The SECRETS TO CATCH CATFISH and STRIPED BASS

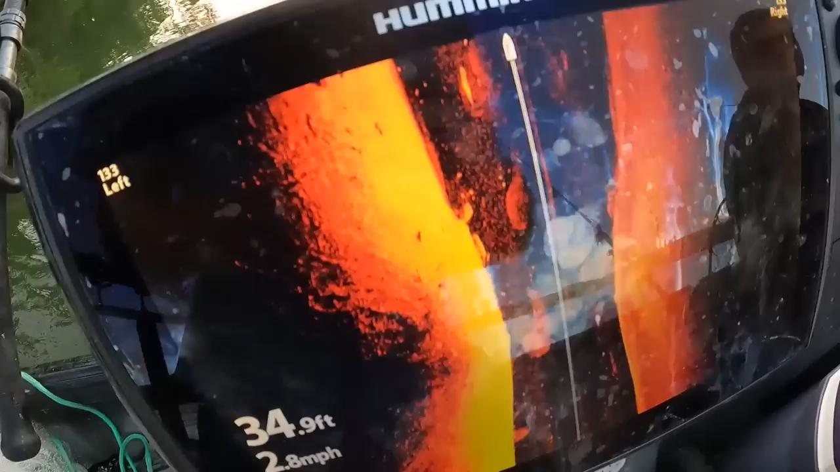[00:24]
On screen: depth 34.9 ft
There's that tree, and as you can tell, this is all bait right in here.
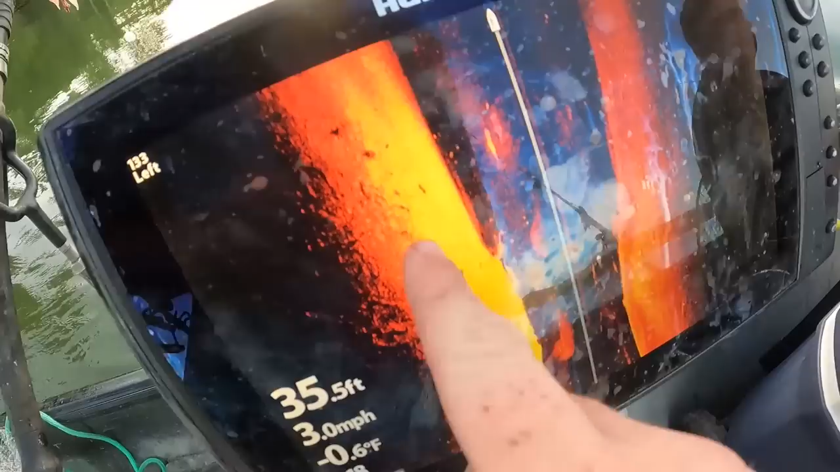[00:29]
On screen: depth 35.5 ft, speed 3.0 mph
And these lighter marks with the shadows right here, these are all big fish, so this is a good sign.
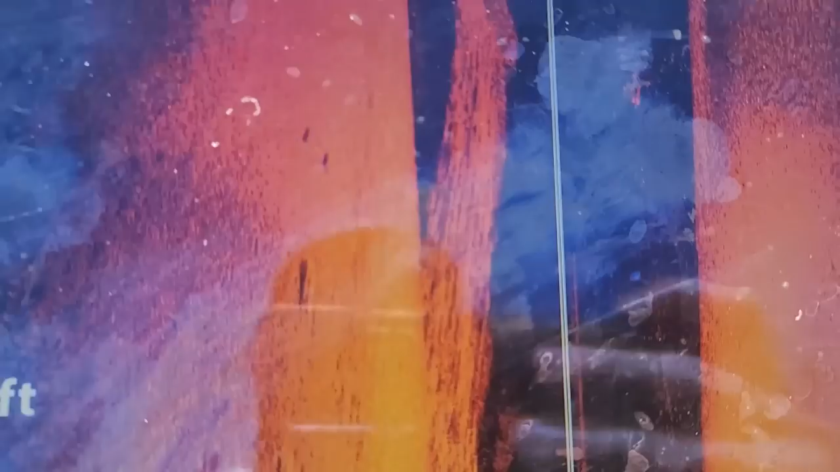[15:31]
See, look, that's all bait right there. That's why these cormorants are here. All this stuff, bait fish. And that's why them suckers are there, because they feed on bait, okay?
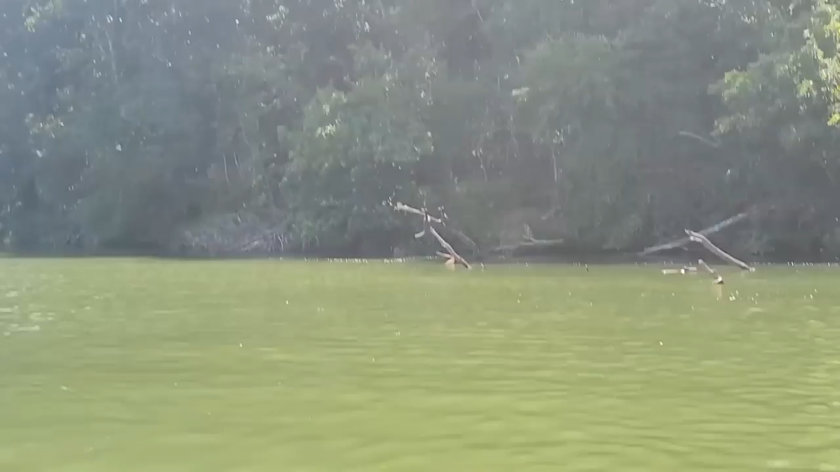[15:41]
So that's a good sign. Well, all right, there we go. So we're gonna go over top of
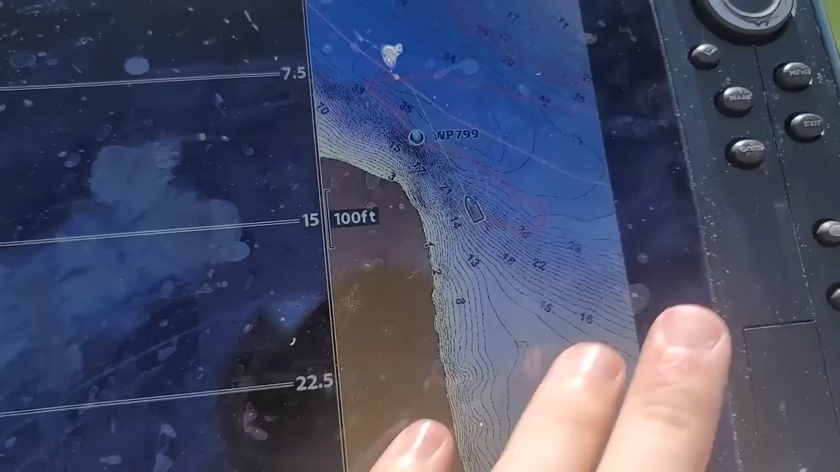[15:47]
this waypoint here in 1 second.
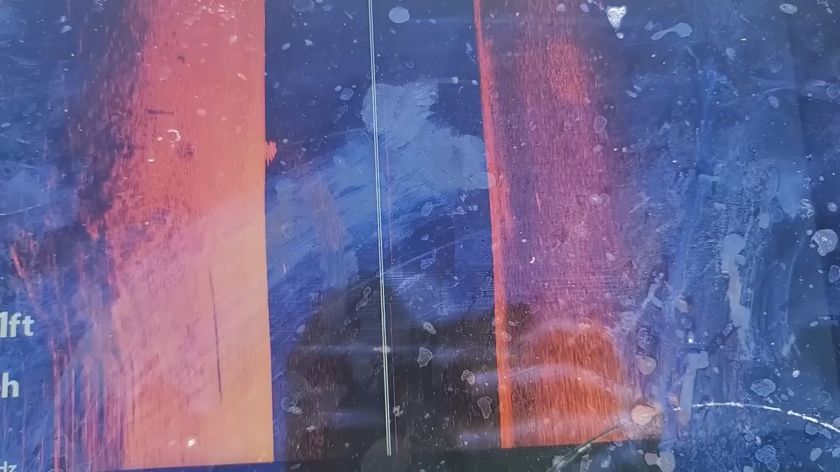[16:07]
But I am looking for the rock piles, the trees, stuff like that.
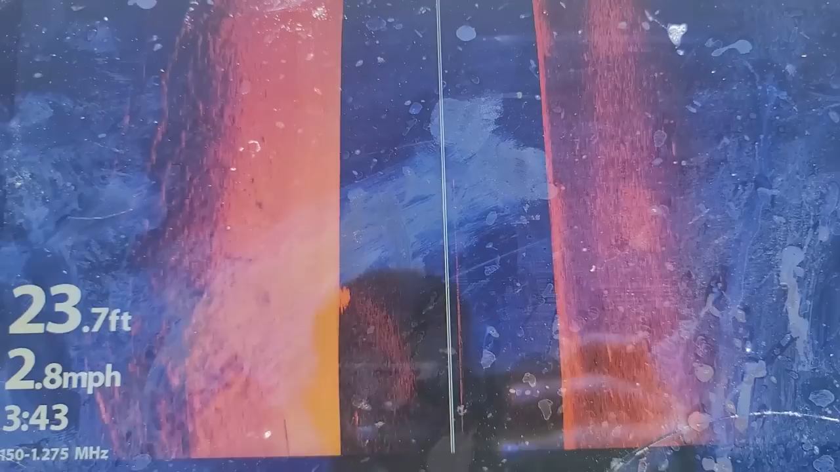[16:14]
On screen: depth 23.7 ft, speed 2.8 mph
We're about to come up over it. Sorry, I'm trying to do this with one hand. See, we're getting real close here.
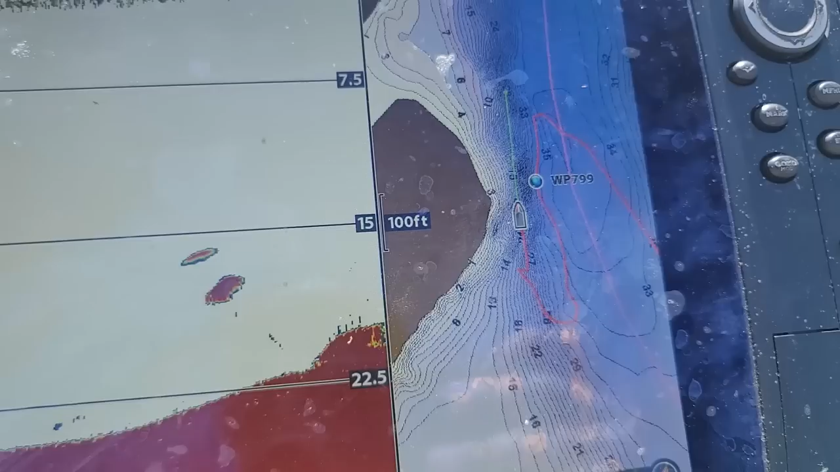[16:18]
It's gonna come up to the right. That's where that tree's gonna be. Let me switch back to my...
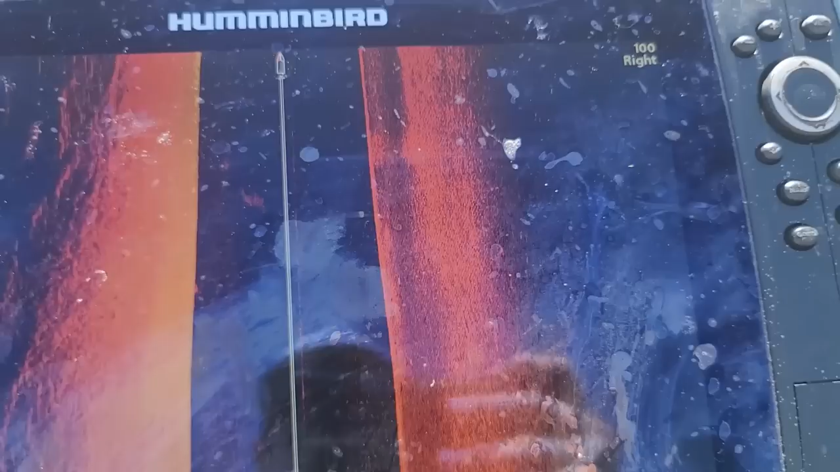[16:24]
So we're gonna zoom out here, and we're about to see it here in a second. It's a big one.
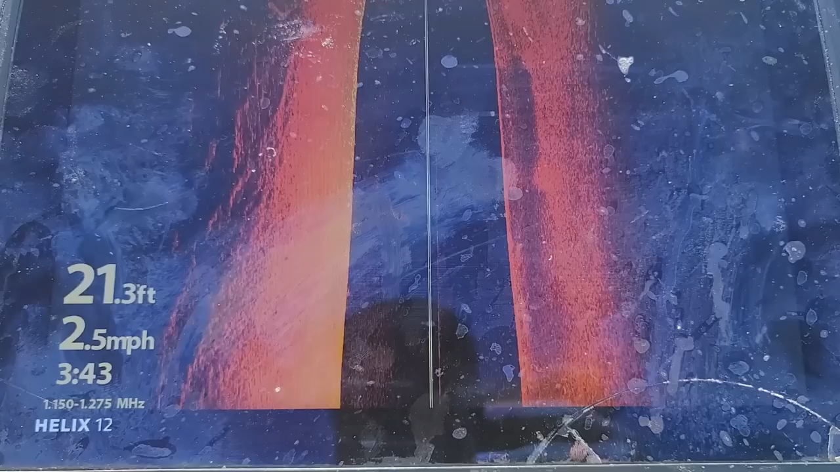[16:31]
On screen: depth 21.3 ft, speed 2.5 mph
Now there are some fish on it. Should be getting pretty close here.
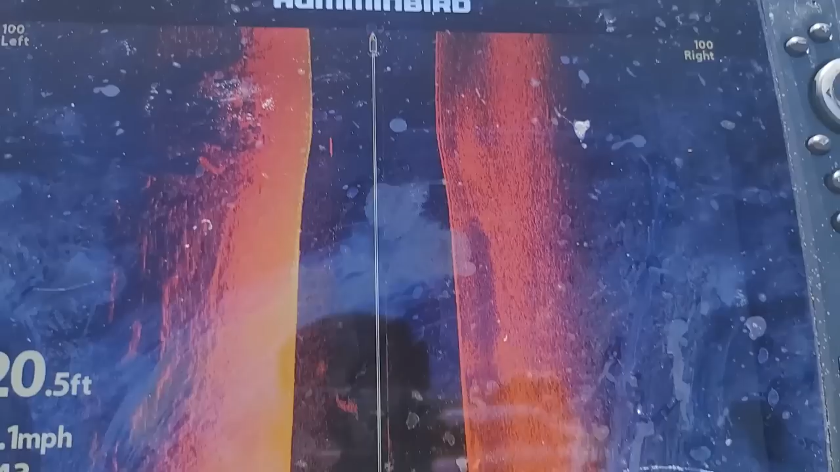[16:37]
Where is she at?
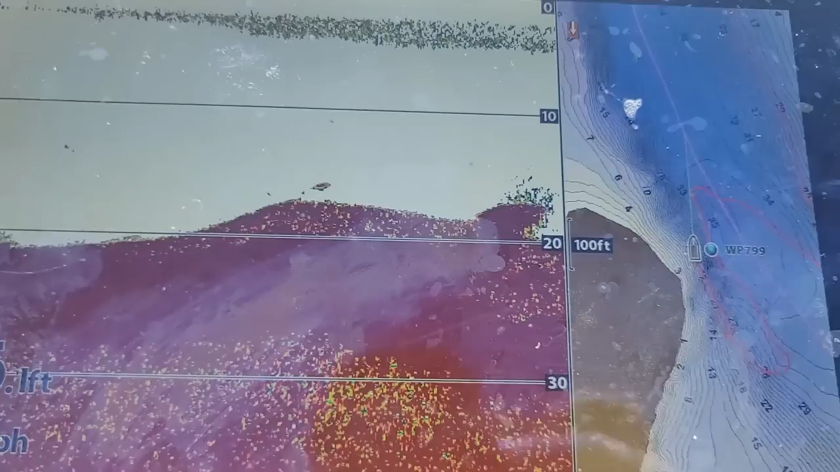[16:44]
Okay, you can kind of see it right here on that, so we're gonna go back to this.
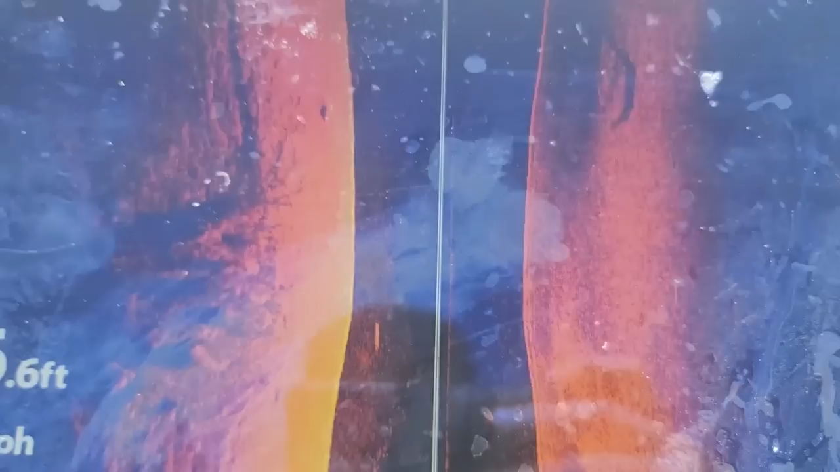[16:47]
It may be a little farther out. I came in pretty close. And it's not picking it up because it's on the other side of the ledge where it drops,
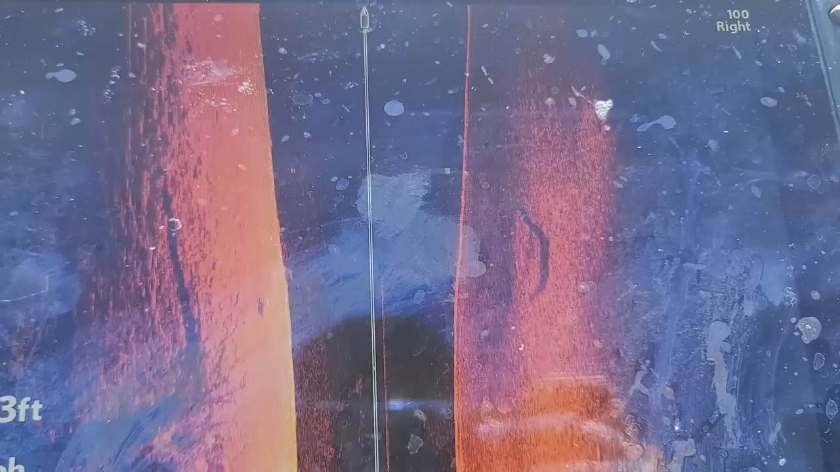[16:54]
and the beam just didn't hit it. So we're gonna come back out deep.
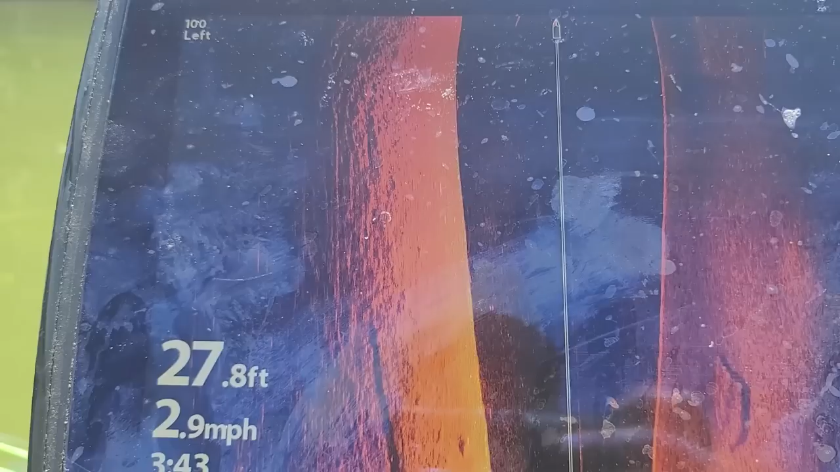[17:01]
On screen: depth 27.8 ft, speed 2.9 mph
All right, we're on 27 right now. It drops off into about 40, 36, I think is what it was from what I remember.
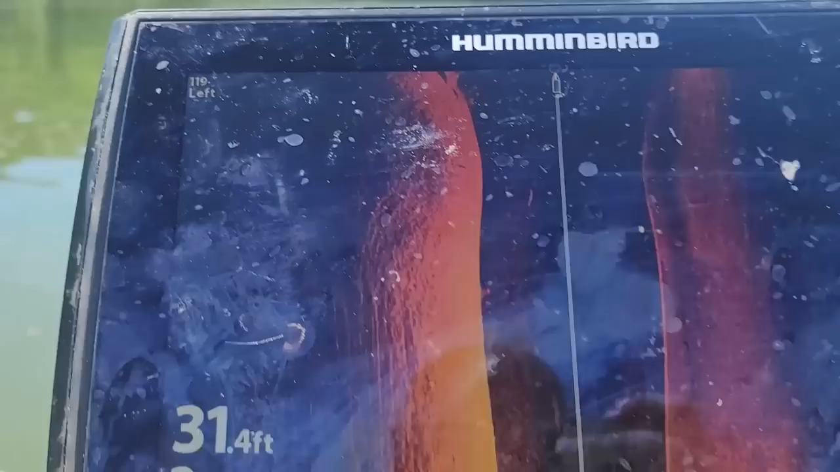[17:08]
On screen: depth 31.4 ft
All right, there's a tree right there. You can see it.
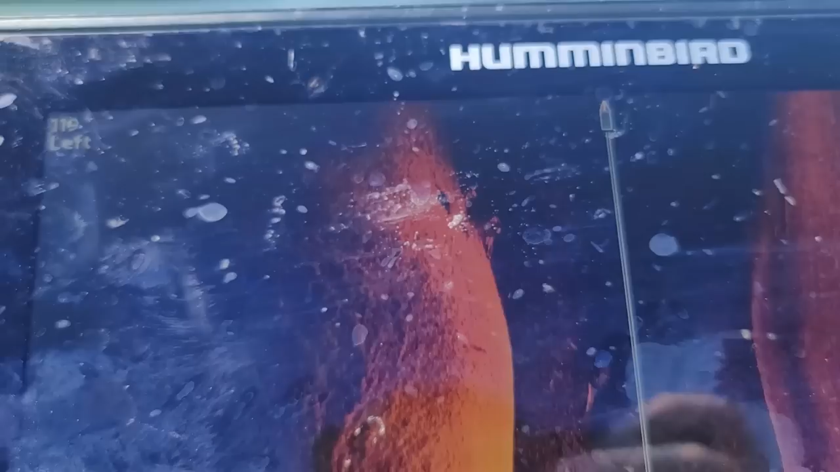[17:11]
That's not the one I'm looking for, but that's one.
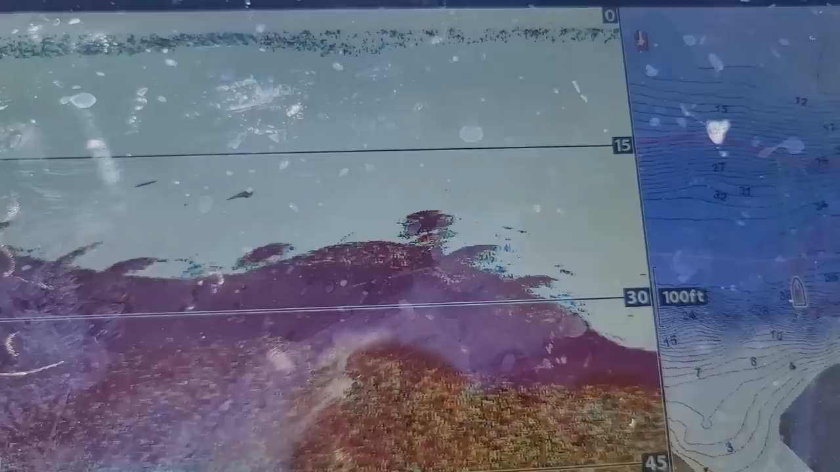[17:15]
I'm gonna come back and mark that. You can spot lock right in front of these, or you can anchor and throw back to them.